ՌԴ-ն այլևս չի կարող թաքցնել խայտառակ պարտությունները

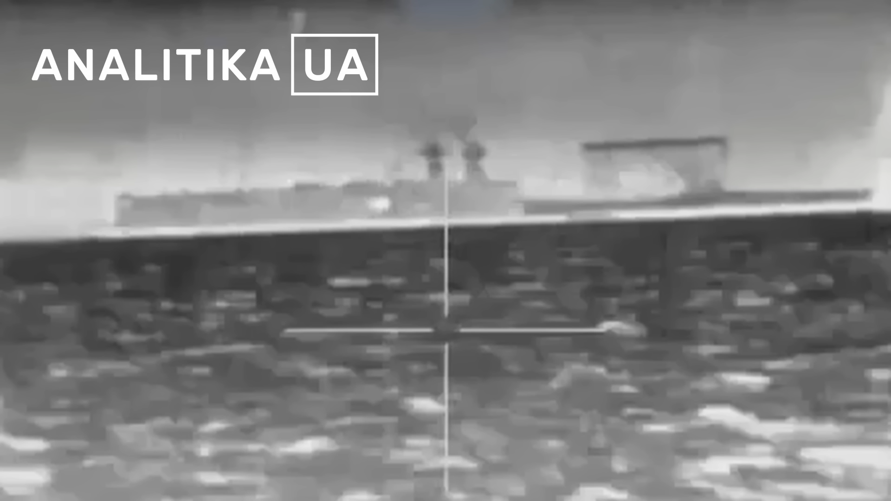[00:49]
որենք ճարջ են գտնում ու գրայինական հահարվասներին դիմակայելու։ Խկսենք եթերը լավ լուրից և աս մեկ նավ է խոցվ էր գրիմում, գրայինական հետախորուսթյան վարջիցյան դրոնը գրիմում ոչ ենչացրել է Հուսական Սատուրն անունով բուկսիր նավը, կարշակ հայեր են եթե չեմ սահոլվում։ Գիտեք ռուսական նավատորմը պրայնայի գրագալ տարացքներում գրեթե ծով դուրս չի գալիս և ծանկացած դեպքի, երբ նրանք կայանավայրերից պորձում են դուրս գալ ուգրայինական կողմը հարվասներ է հասցանում և ոչունչ